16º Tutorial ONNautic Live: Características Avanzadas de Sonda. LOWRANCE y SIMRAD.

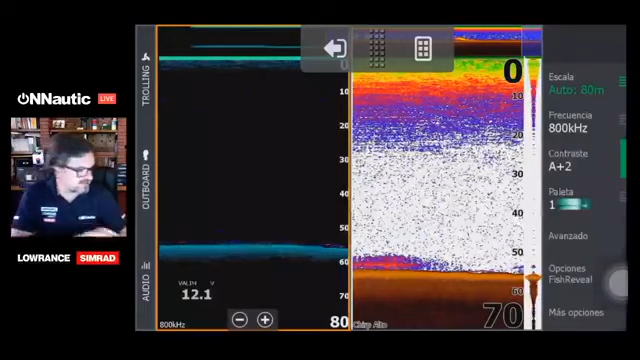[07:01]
Con lo que es el tema de hoy, ¿vale? Mirad, vamos a ver algunos aspectos avanzados que, en este caso,
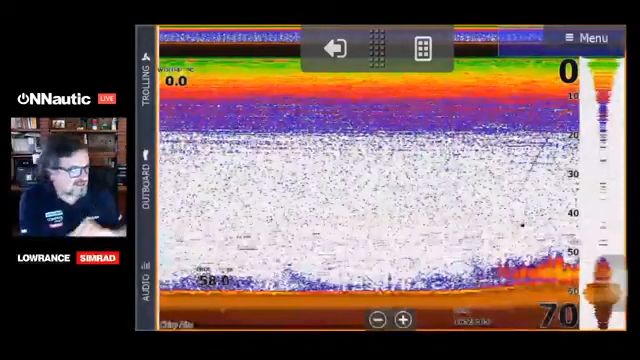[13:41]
Bien, esto es un atajo, evidentemente, una opción rápida que lo que me permite en ese aspecto es que si yo dejo de pulsar durante 15 segundos cualquier parte de la pantalla,
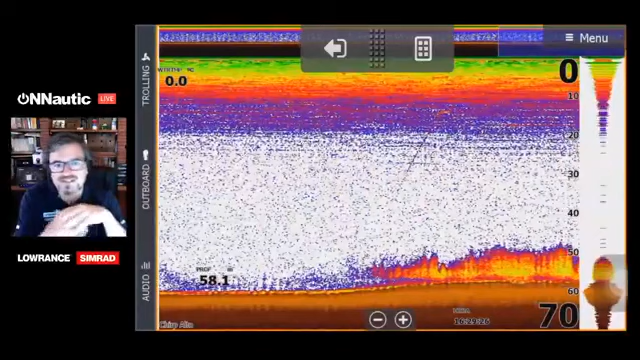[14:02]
Es una manera, evidentemente, de configurar el interfaz gráfico del usuario, ¿vale? Es decir, facilitar algunas tareas que se hagan mucho más cómodas a la hora de operar con la máquina, ¿vale?
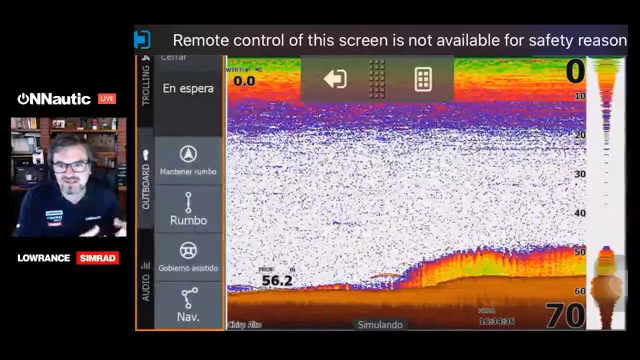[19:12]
la temperatura, nivel de aceite, revoluciones, en fin, muchos datos que veremos el miércoles que es interesante, ¿no? Y son dispositivos que se conectan, en este caso, a una RNA y nos aportan mucha información en ese tema.
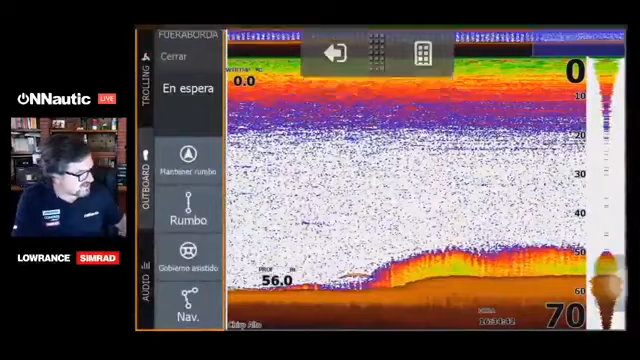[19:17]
Otra de las opciones que también, también tengo que tener ese dispositivo, pues en este caso es el control de audio, ¿vale? El Sony Hub 2. Para ello, tengo que tener este asesorio conectado a mi unidad para que más facilite, evidentemente, el que pueda escuchar la música, reproducir un vídeo y la verdad es que está muy bien.
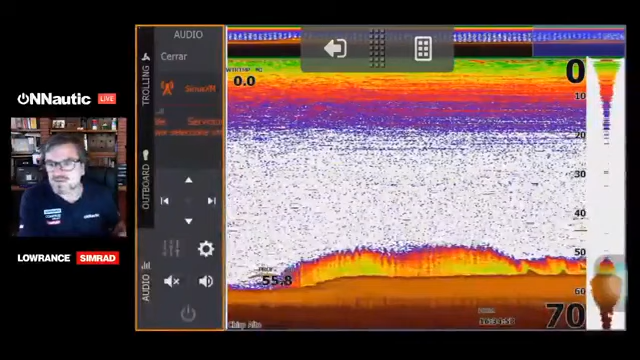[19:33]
Con un pendrive lo conectamos a Sony Hub y reproducimos ahí toda la música que queramos, incluso a través del móvil por Bluetooth, si tengo música en el móvil la puedo reproducir directamente a través del Sony Hub en mi unidad. Eso lleva un módulo, lleva dos altavoces, todos los preparos para la instalación y la verdad es que es una pasada en ese aspecto. Pero bueno, ya digo que están disponibles en un momento determinado por si alguno lo quiere instalar,
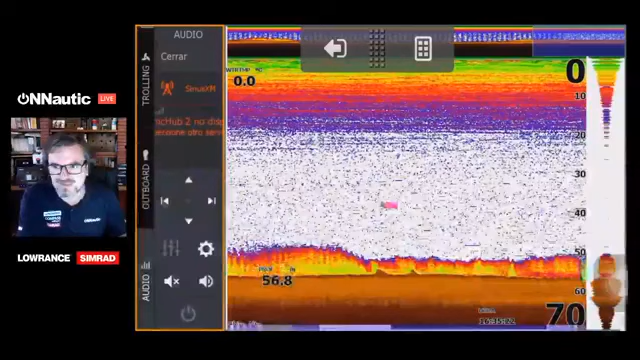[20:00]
que sepa perfectamente que lo podéis poner tanto en la gama del ITTI como en este caso en la HDS, ¿vale?
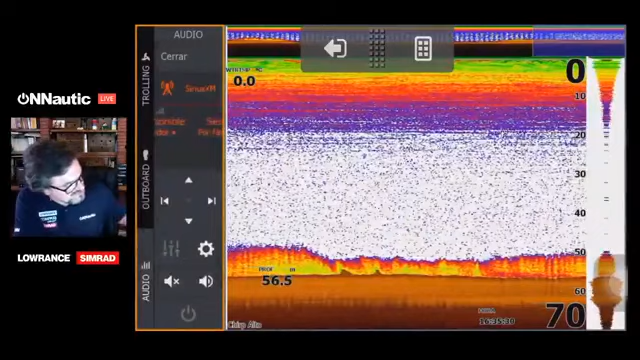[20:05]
Bien, pues todas estas opciones de menú que aparecen aquí, cuando conectamos un dispositivo, evidentemente,
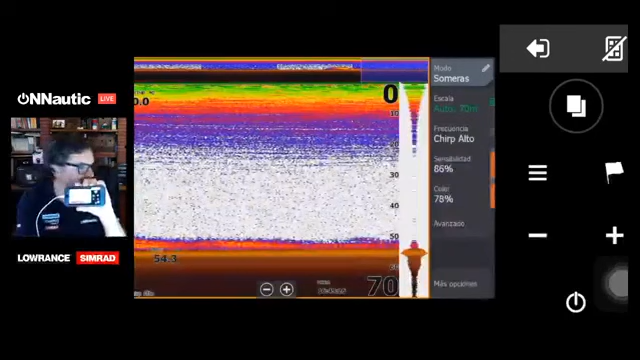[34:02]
fijaros yo desde aquí si le doy a opción de más pues mirad la pantalla como automáticamente aumenta el más del zoom este es el control que tomamos cuando
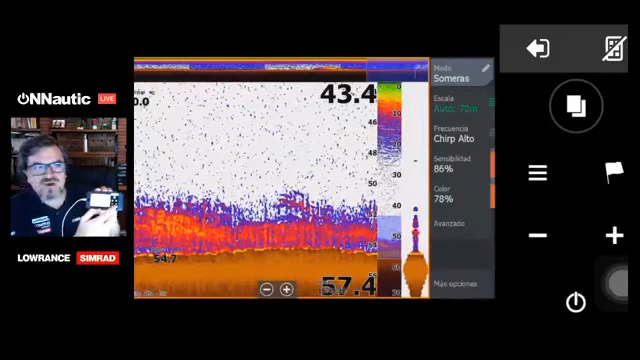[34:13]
conectamos nuestra unidad a lo que es en este caso nuestra tablet o nuestro móvil a través de la aplicación link en aquellas unidades que tengan módulo wifi internos que quiero quitarlo por lo desactivo
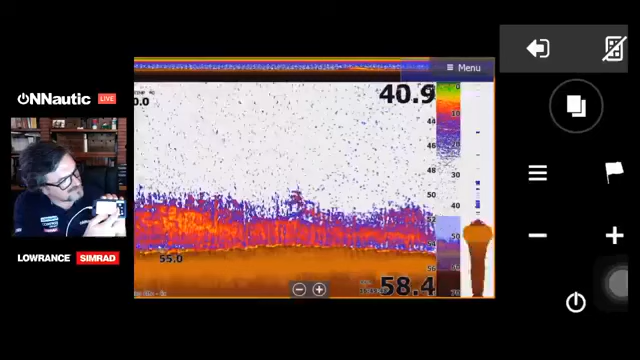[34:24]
lo voy quitando el menos y el menos también tengo aquí las opciones de menú con la cual puedo controlar ¿eh? lo que no tenemos que tener son los de muy gordo evidentemente porque bueno también depende de
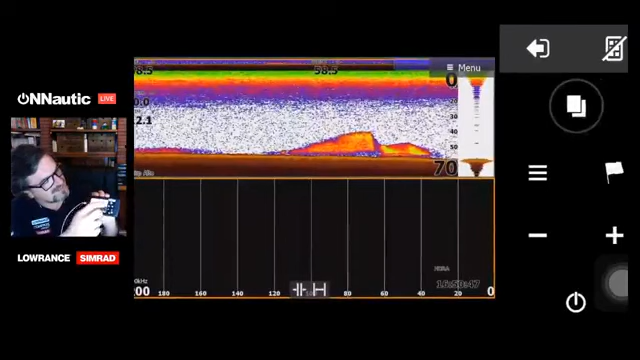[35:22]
es muy útil esta aplicación para tener el control de nuestra máquina en todo momento vale es muy útil vale
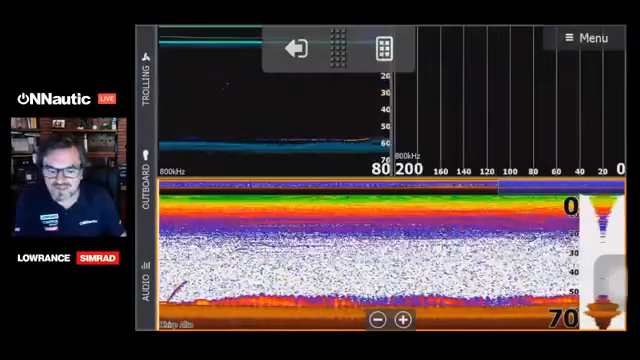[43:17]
eso también lo tenemos en la gama HUD Reveal y en la gama Elite TI podemos ajustar la división
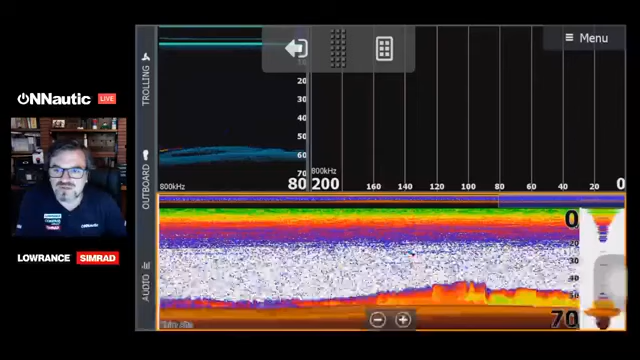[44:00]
como quiera lo puedo hacer sin ningún problema lo que no podré hacerlo será
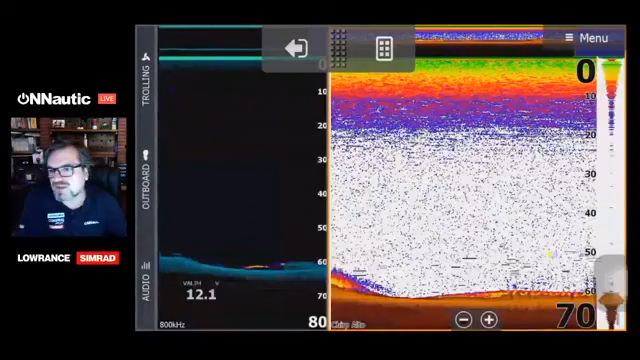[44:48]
downscan si la distribución fuera al contrario pues muy sencillo vamos a coger aquí vamos a modificar
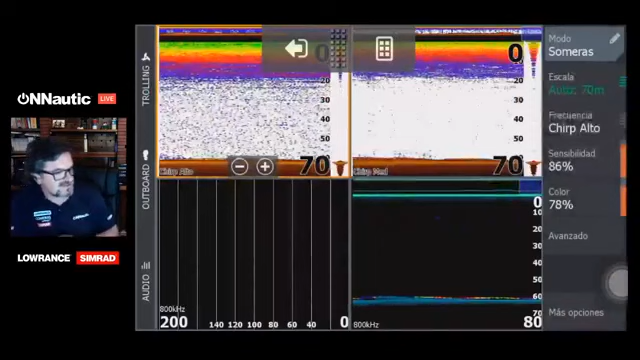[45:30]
pues si hago la misma operación me voy a ajustar división pues evidentemente aquí sí que puedo jugar en poner unas más grandes otras más pequeñas
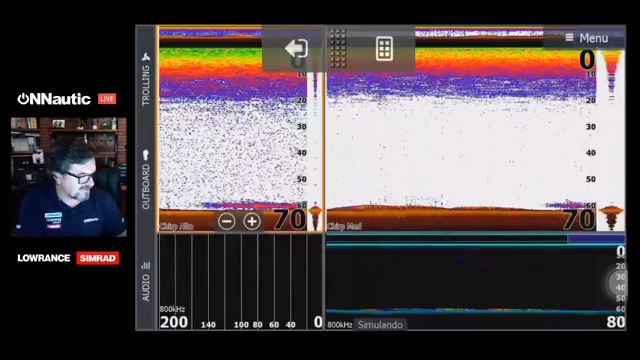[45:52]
como podéis ver tengo las ventanas totalmente distribuidas y luego una de las cosas que trae como novedad en este caso la gama hdslite es que